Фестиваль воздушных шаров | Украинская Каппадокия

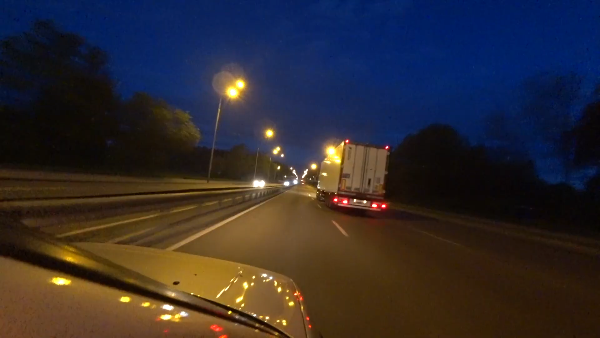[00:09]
Итак, ранний подъем в 4 утра, крепкий кофе и полчаса езды по трассе Киев-Житомир.